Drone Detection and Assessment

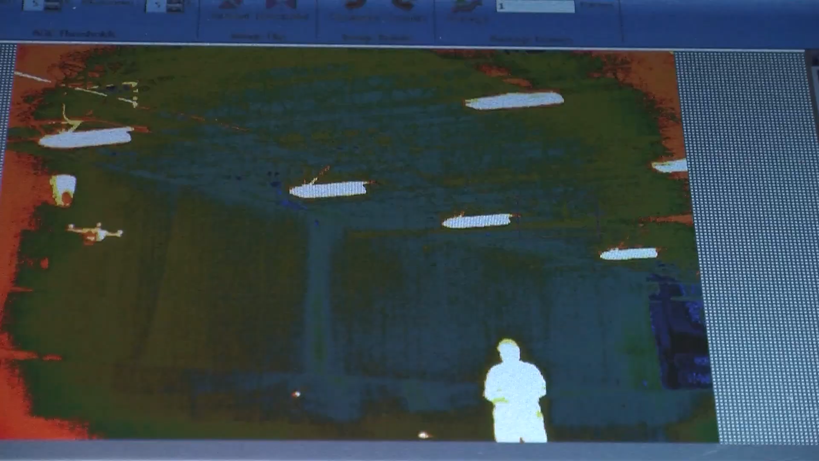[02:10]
But it actually has some different aspects of the way you can pick up different materials are brighter and darker.